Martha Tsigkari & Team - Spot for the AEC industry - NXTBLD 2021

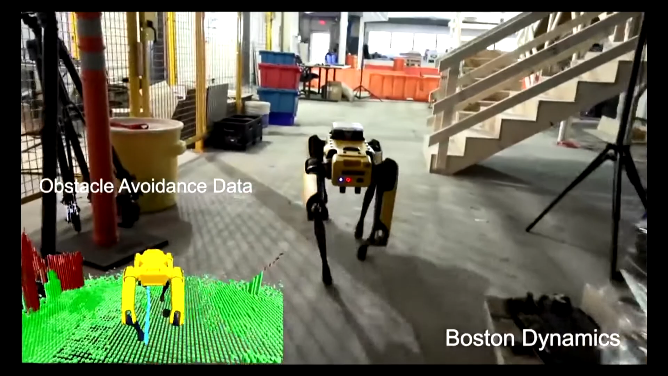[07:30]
So, when you're actually using Spot manually with a joystick, Spot sensors are always there to help you.
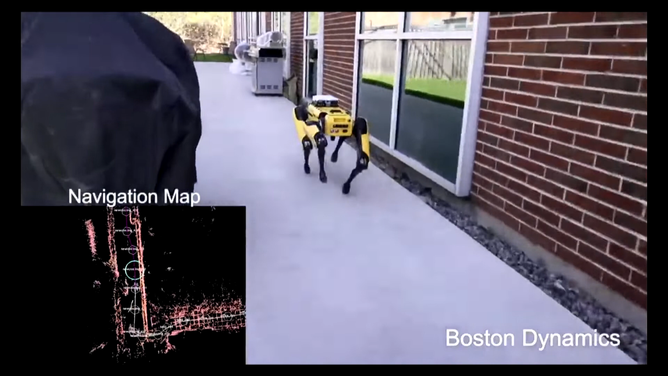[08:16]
and it can follow a pre-recorded map on its own. This part actually will have more detail later.
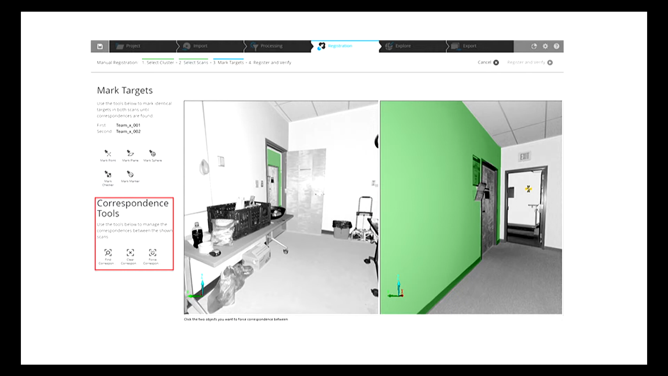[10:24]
And the process takes longer and longer. So this is where a spot, on the other hand, have, like, a great feature, where it's, like, starting from a known location using a marker, which is what you see on the left.
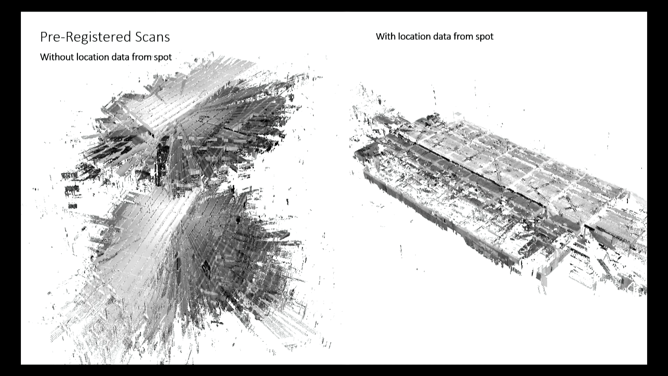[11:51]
which gives us, like, a very different experience when we go into registration. Because on the right here is the raw data coming from the scanner, already with the location data embedded. So you can see it's very well structured, and then the registration is much easier. Again, it's what you get if you don't have any location data embedded in it. Now, Anders will tell us more about how we have been using Spot. So I'll move to Anders.
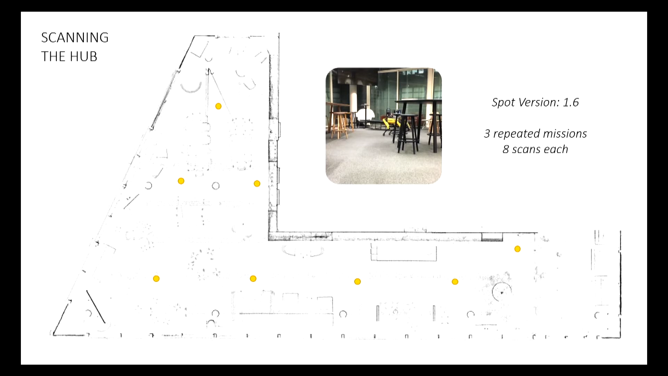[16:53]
So for these repeated scanning sessions, Spot's automation features, they add a lot of value.
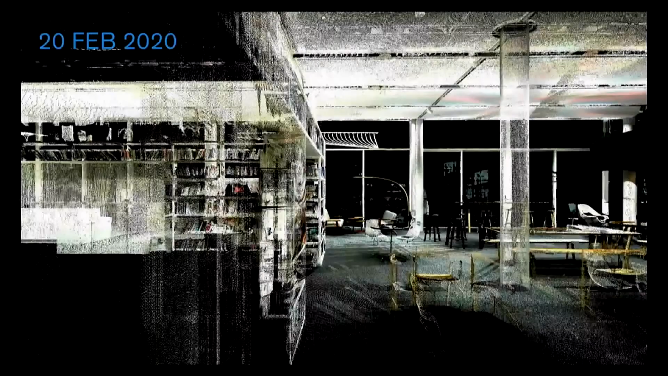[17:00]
So what you see here is a comparison between two different dates, two different point clouds.
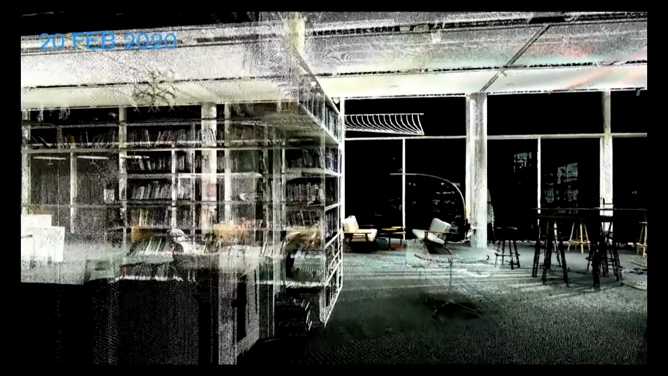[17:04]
And one of the small subtleties is that this presentation board here on the left-hand side,
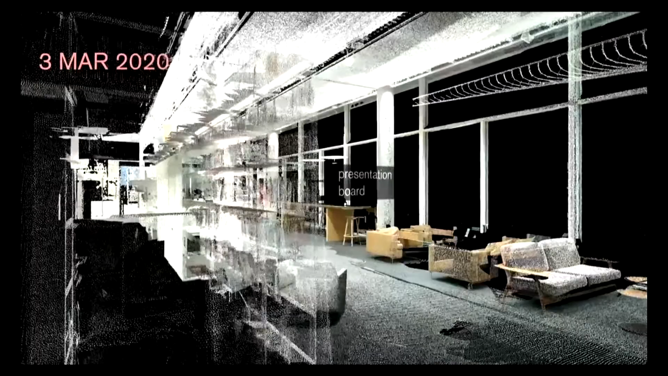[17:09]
that was only present in one of the two days.
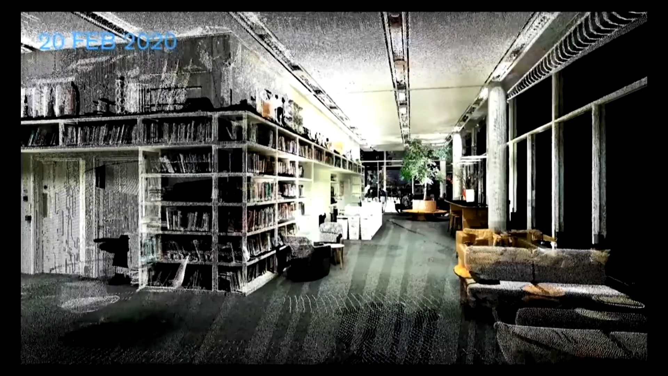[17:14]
Another small subtlety is on the right-hand side, you'll see a flower vase that also will disappear in a moment, disappeared now.
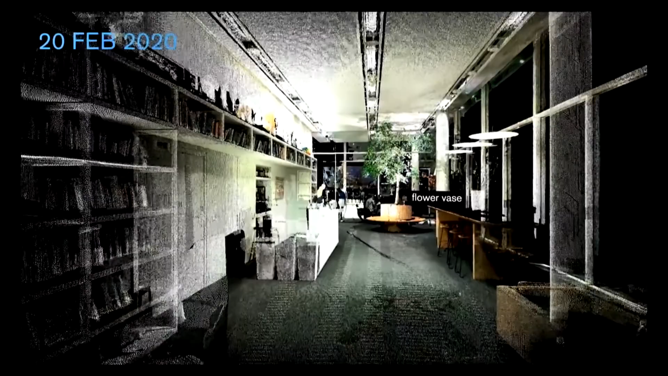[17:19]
And all the way in the back,
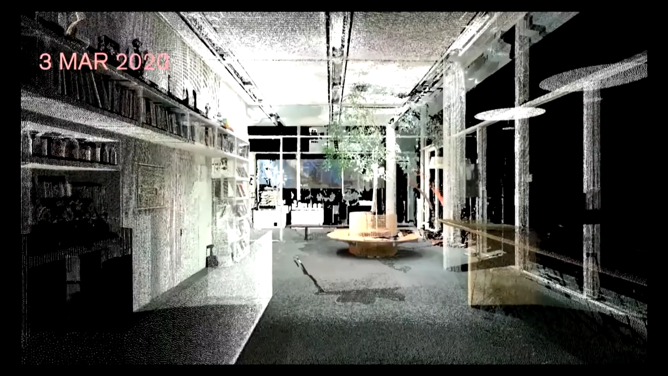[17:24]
on the left-hand side, in a moment, I will see the silhouette of a person. You can see her now. And she's probably thinking, what is a robot dog doing in here?
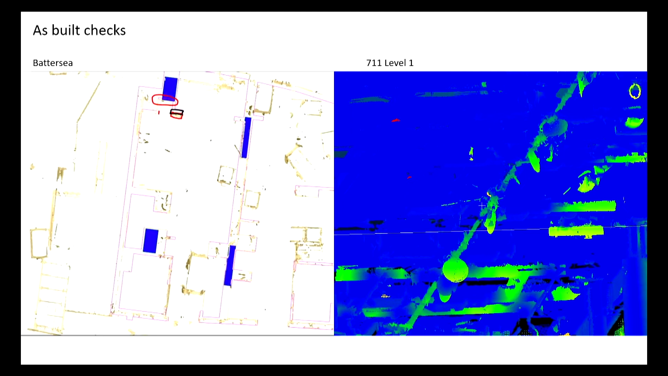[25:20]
Both tasks are still tedious, in a sense, and require a lot of manual labor to do. So we started looking whether there is something already in the market that can help us close the loop or offer this end-to-end automated solution for the whole process. And that's where Avier came in. Avier, like Brian mentioned in passing,
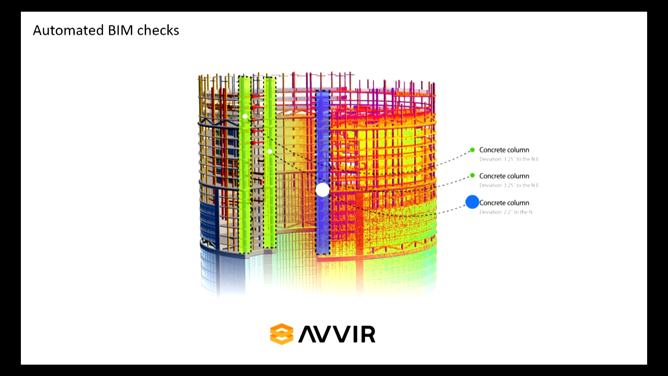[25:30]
they offer this web service that allows you to upload your BIM model as well as point cloud data while collecting it every other day or something.
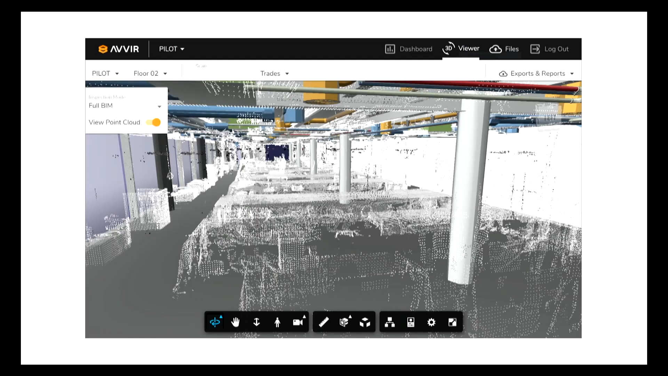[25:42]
And what they do is, over here, you can see the BIM model and the point cloud data displayed on top. And over here, you can start defining a specific threshold of deviation. And what happens once the point cloud data is uploaded, it's processed and compared to your BIM elements. And you can see specific elements highlighted in red that are deviating in the point cloud data in the BIM model above the threshold you set.